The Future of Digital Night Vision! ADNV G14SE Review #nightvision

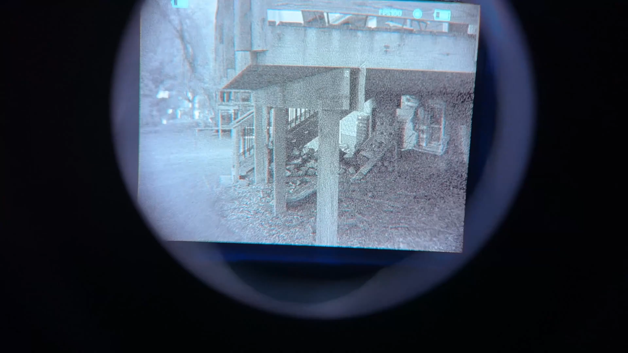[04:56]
The G14SE has a refresh rate of 100 frames a second, 100 hertz.